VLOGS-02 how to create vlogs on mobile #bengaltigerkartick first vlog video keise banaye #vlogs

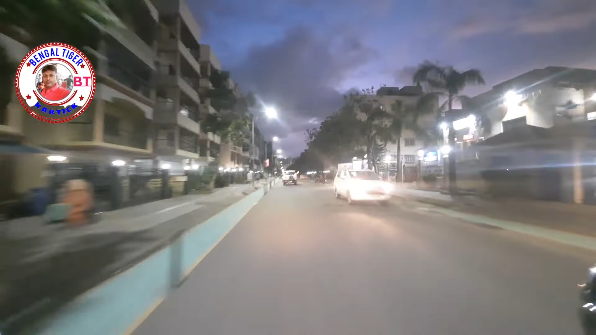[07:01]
चलो आप आधा किलोमीटर घूम के फिर रुक जाते हैं,
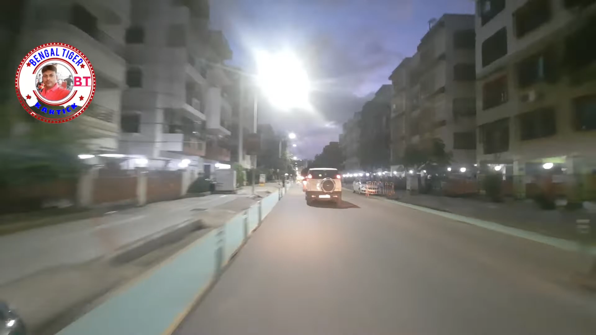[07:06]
अभी इवनिंग का टाइम है इसलिए समझ लो।
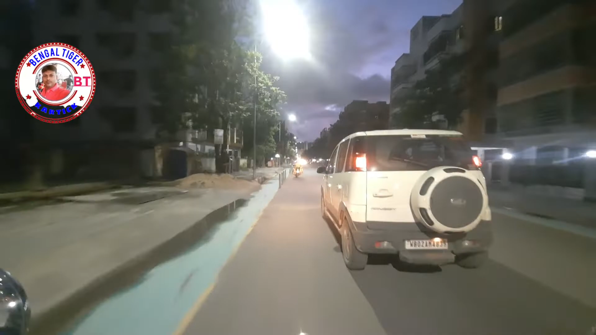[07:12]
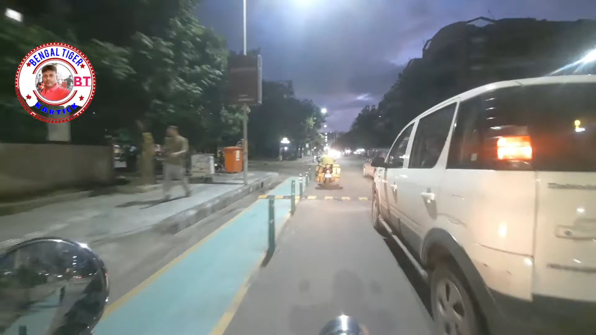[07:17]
यहाँ से हम थोड़ा बाएं जा रहे हैं, घूम के फिर उधर से जाएंगे वो साइड में बिल्डिंग के उधर में।
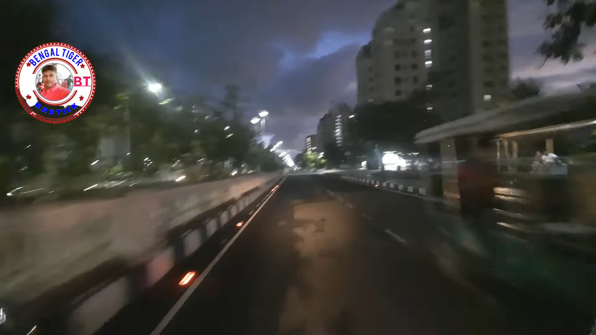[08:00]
लेकिन मेन रोड के बगल में हम जा रहे हैं, वहाँ क्या हो गया इतना भीड़ का है उधर, शायद कुछ काम उन लोग का है। पुलिस गाड़ी इधर है, कुछ हुआ है शायद